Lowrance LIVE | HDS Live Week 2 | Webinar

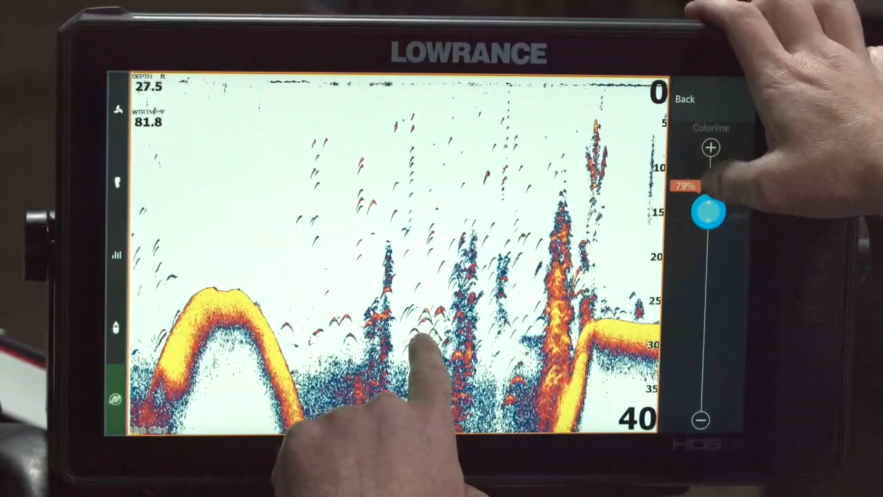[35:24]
Some people in the other direction will use it to see the intensity of the sonar return. So if you watch some of these fish targets, I can actually pull some more yellow into these larger ones into the middles by going up. But when I'm doing that, I'm also losing kind of some of that bottom. So color line is personal preference. Again, there's no, you're not actually messing with the picture too much other than you're determining what is hard and what isn't hard. And usually default plus or minus a couple is a pretty good way to go depending on what you're doing.
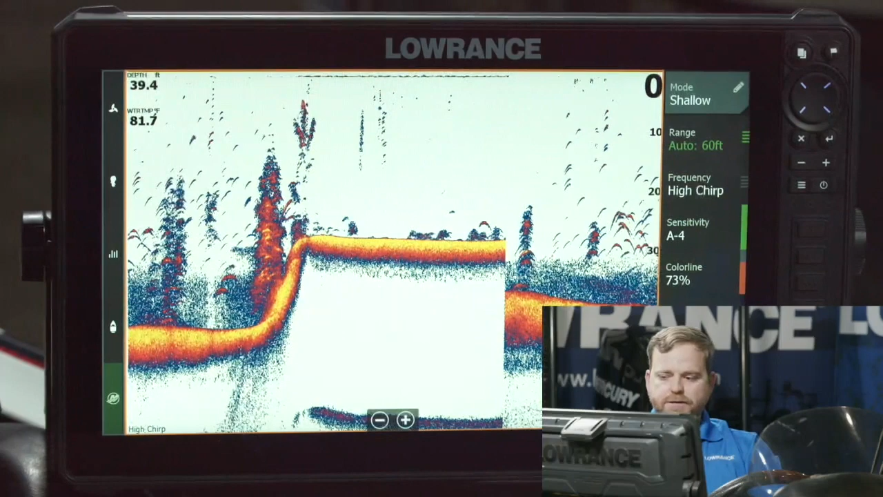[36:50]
On screen: depth 39.4 ft, water 81.7°F
If I were to turn my bow unit on that's connected to my HDI transducer, my ghost trolling motor, you'd see it here as a source as well when you're in multi-source mode. We'll go into more options and then we'll come back to advanced. So more options in here if you want to just stop the sonar from pinging. You just hit the stop sonar button. Maybe you're next to, you know, somebody that's got their sonar on. You guys are both tied up to the same dot or bridge or, you know, and you're both fishing and you don't want your sonar to blow out theirs. Or if you had a different transducer on the boat that you didn't want to interfere with, you could stop the sonar right here.
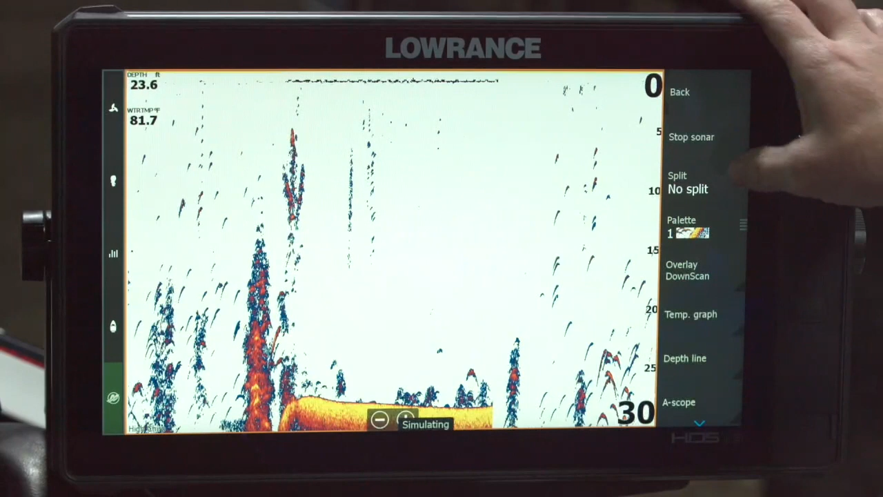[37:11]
On screen: water 81.7°F
Splits. Basically, you can do a split zoom where I zoom the part of the water column, but I leave the rest the same.
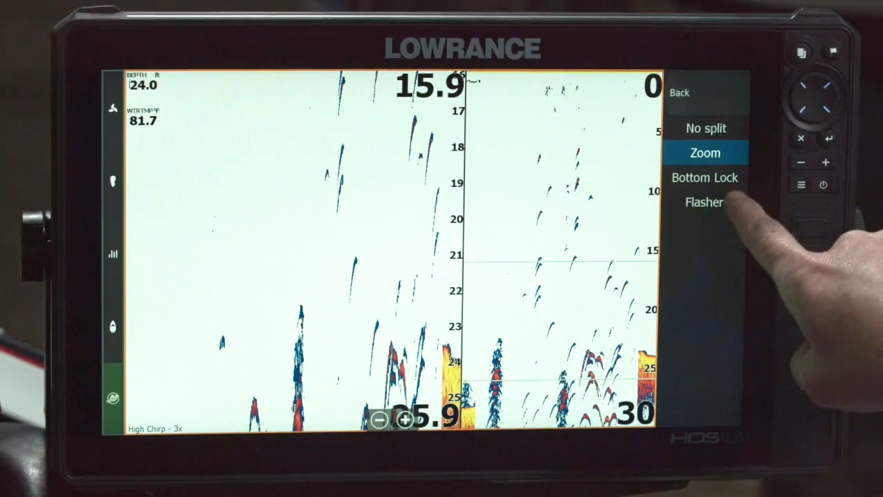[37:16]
On screen: depth 24.0 ft, water 81.7°F
I could do a bottom lock. This is more of a coastal type feature if I'm fishing for bottom fish, but I still want to see the whole water column. So on the right hand side, I have zero to my bottom. Here is the bottom seven feet or from the bottom up seven to ten feet. So I could bottom lock. And then for the old school guys in the room, if you wanted to turn on a flasher view, you can. I usually leave that on no split. Pallet. And we'll talk about pallet again when it comes to structure scan. But pallet, again, is personal preference.
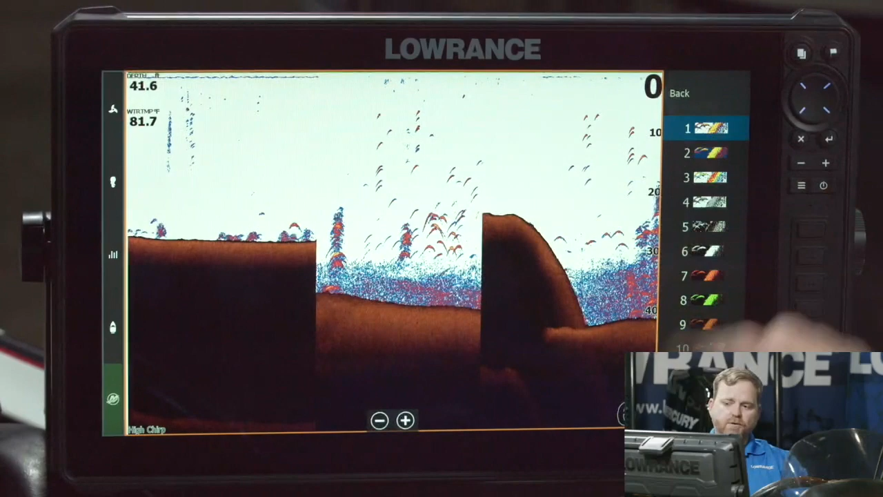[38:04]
On screen: water 81.7°F
So they're the same from the surface or from the bottom up. They're the same. The difference is with 13, we color everything from the bottom down as brown. With number one, I leave everything exactly as the raw sonar returned so I could see that bottom hardness.
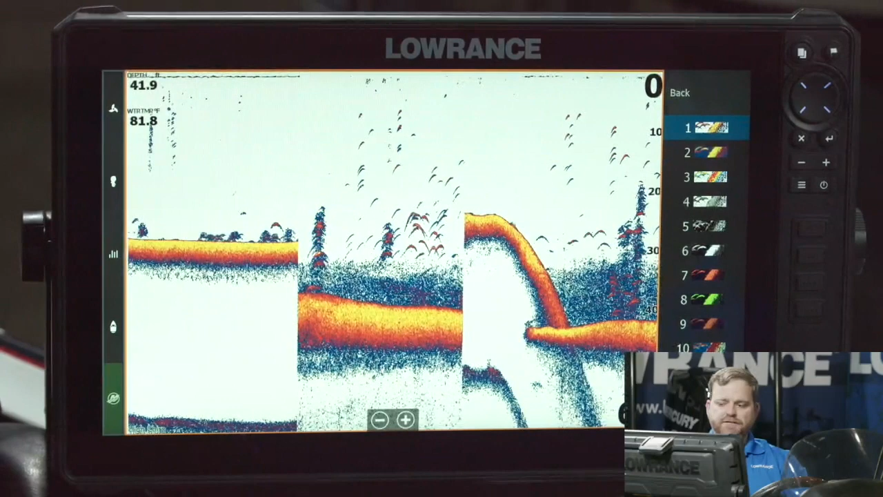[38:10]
On screen: water 81.8°F
So maybe if I'm looking for a fish right off the bottom but I don't want to see the bottom hardness, I could turn on 13 and pick those fish out right off the bottom. But if I'm looking for bottom hardness along with those fish, I'd leave it in one. We have a lot of choices in here because, again, there's no right answer. Your eyes see differently than my eyes see. You may just visually like something better than I do. You may have come from a different brand that uses a certain color palette and you liked their color palette. So we've kind of come close to some of those. For me personally, I'd never go beyond one or 13 but that, again, is just 100% personal preference.
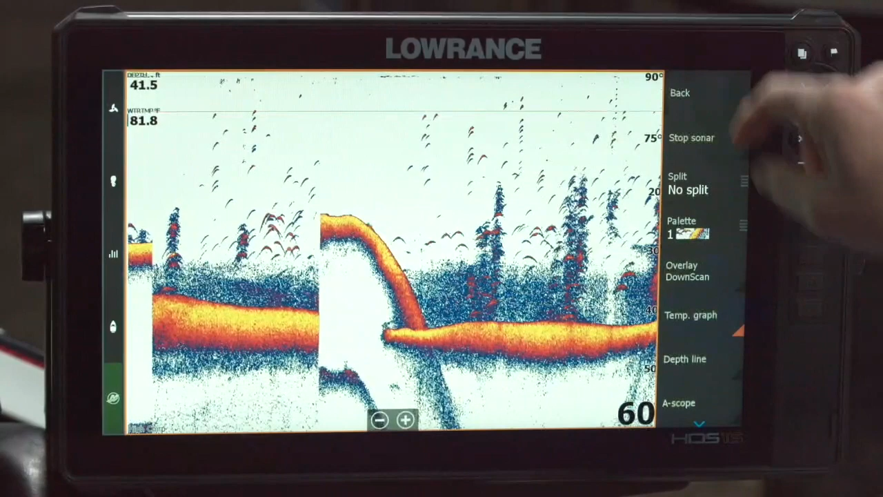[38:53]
On screen: water 81.8°F
Overlay down scan, we don't use much anymore. I want to show you a different feature we do called fish reveal when we get to down scan. Temperature graph is just a line at the top that sets a minimum and a maximum and let you know if the temperature is fluctuated. Depth line colors the bottom with the black line. It's probably really hard to see on your screen, but there's a black line that pops in where we're picking the depth out. And then a scope, again, for those kind of more of the old school guys that want the raw data right now. This is the data as it comes into the sonar processor before it gets rendered into an image. Again, this is really more of like a drop shot vertical fish and you want to track that bait and track the fish movement in real time. You can do that.
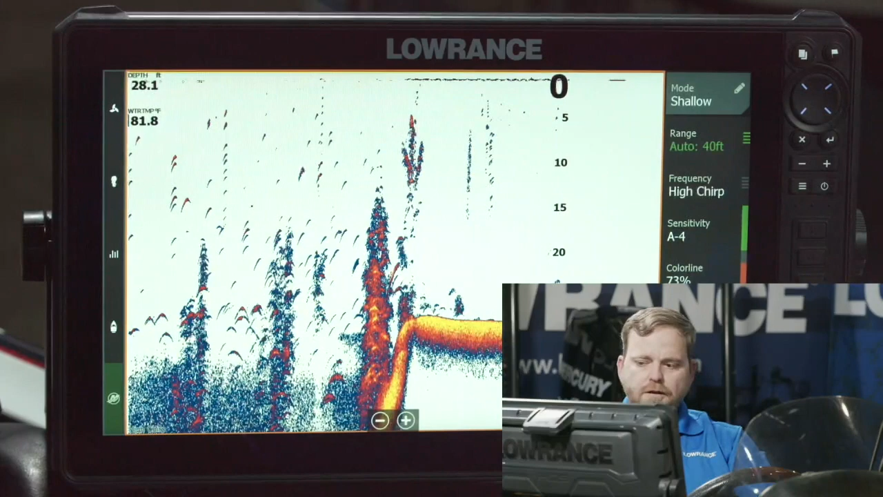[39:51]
On screen: depth 28.1 ft, water 81.8°F
The only other thing in here I want to talk about in sonar is advanced. And really there are four settings in here. There are two of them that you will probably interact with more than others. The top one is noise rejection. Noise rejection is exactly that. If you have a noisy pump or if you get some interference coming from a trolling motor.
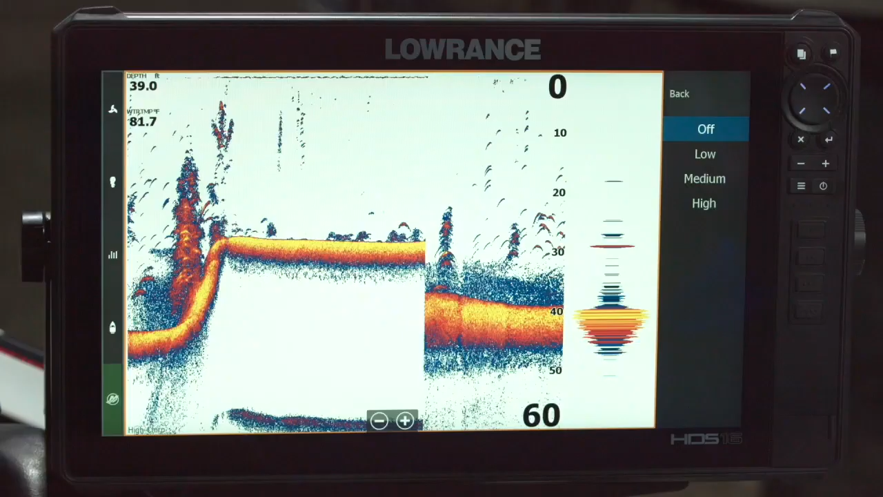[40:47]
On screen: depth 39.0 ft, water 81.7°F
Surface clarity cleans from the top down. And it's really to help filter out. Some people don't like to see the debris at the top or the noise at the top. So there's different levels of settings there. So surface clarity filters from the top down. Not exactly, you know, noise rejection filters from the bottom up. They're trying to tackle different things. Surface clarity is trying to tackle turbulence or, you know, turbidity in the water.
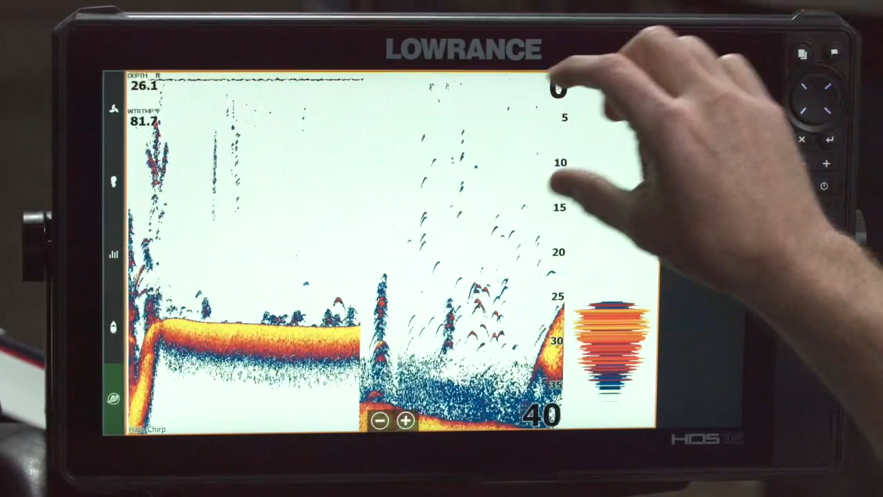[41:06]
And noise rejection is trying to tackle exterior noise. Scroll speed. If you wanted to speed the unit up to scroll faster, you can. It doesn't mean you're getting sonar data any faster. What it means is we're moving the screen faster. So pixels tend to get dragged out or stretched.
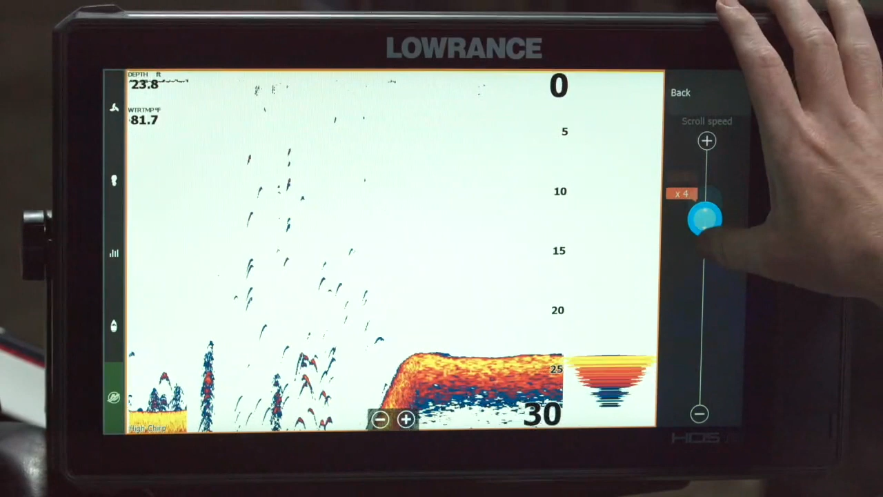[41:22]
On screen: depth 23.8 ft, water 81.7°F
Again, you could do that some certain phishing applications. You want to be able to see more information like that. You could even slow the scroll speed down. I would say the average user never is going to play with scroll speed.
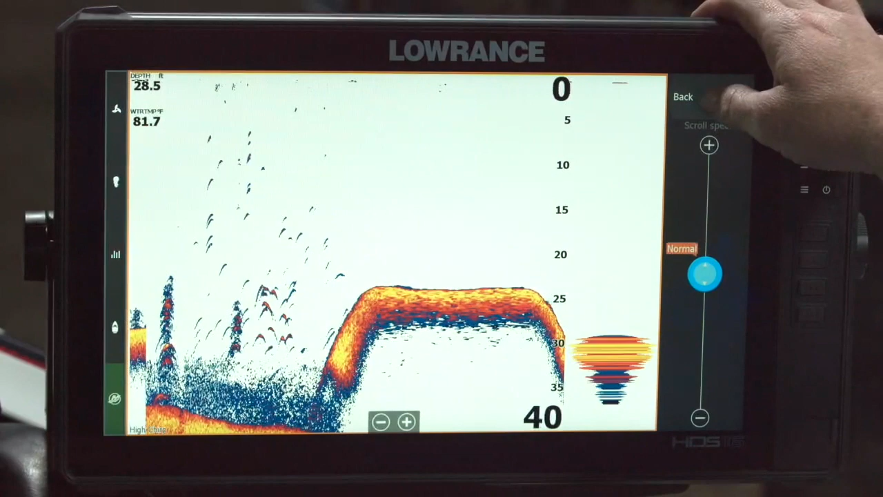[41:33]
I usually leave it on normal. And then ping speed. Ping speed is how fast is the transducer sending out that ping, ping, ping, ping, ping that we're sending into the water. By default, we ping at our max rate. By default, we ping at our max rate. You can slow this down. And the reason that I would say that you might want to mess with ping speed again if you have multiple units on a boat or if you're fishing next to a buddy and you're interfering with each other, sometimes varying the ping speed can clean up some of that noise.
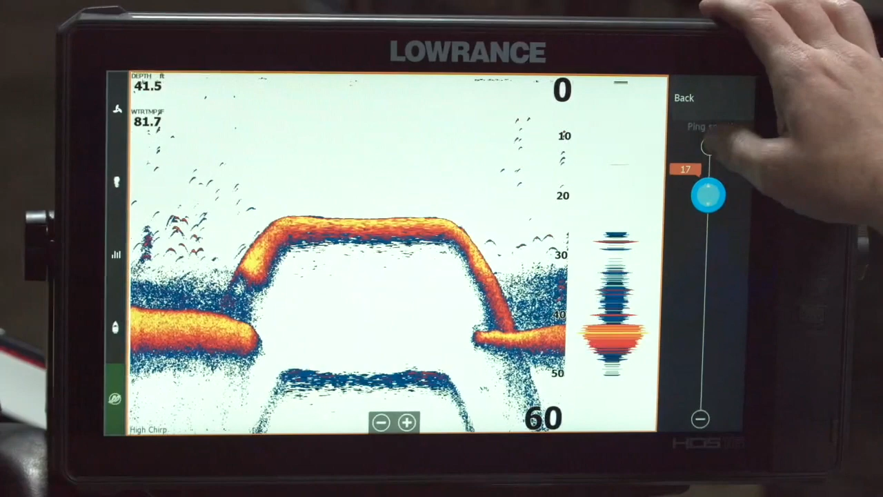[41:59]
On screen: water 81.7°F
I got a couple questions here. Okay, so right here in the top of the screen, you'll see I actually have a depth because I'm running my simulator.
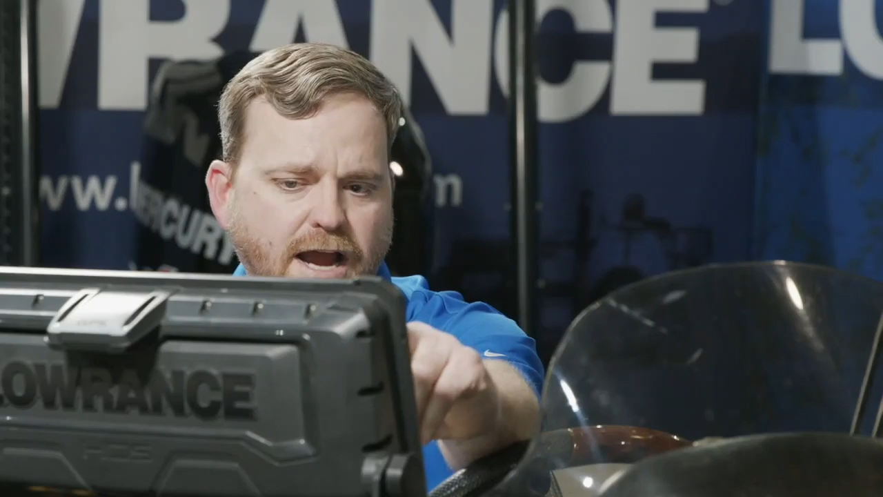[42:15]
I'm going to turn the simulator off real quick and I'm going to show you what it looks like when you don't have a depth lock.
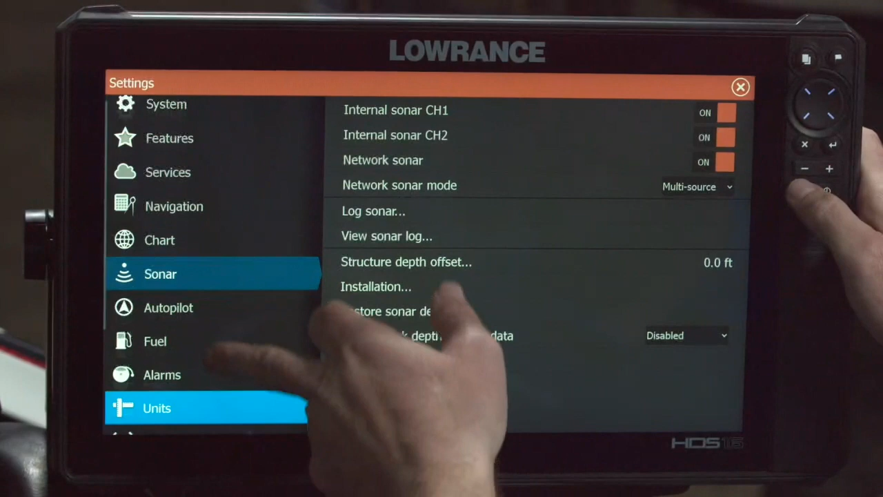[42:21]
We get this question a lot. What does it look like when I lose bottom lock? Well, in the top, here in just a second, that depth number is going to go to three dashes.
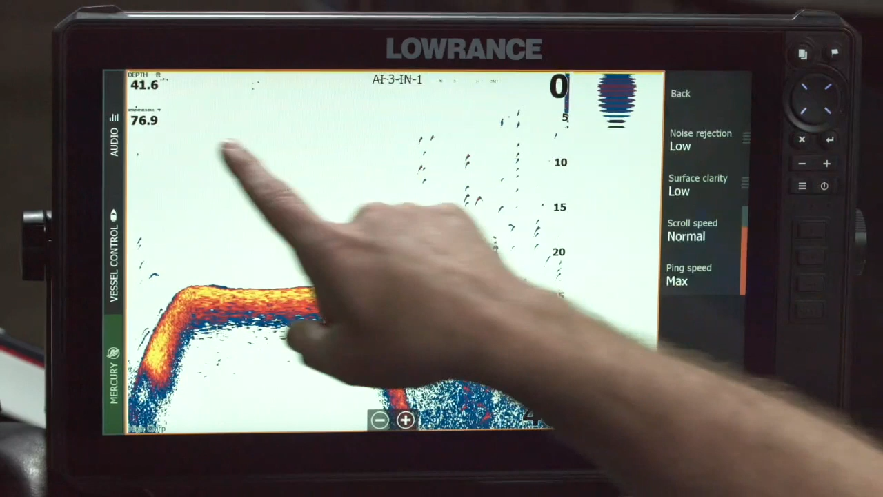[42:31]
On screen: depth 41.6 ft
If you ever see three dashes on an overlay, that means that we do not have a bottom lock.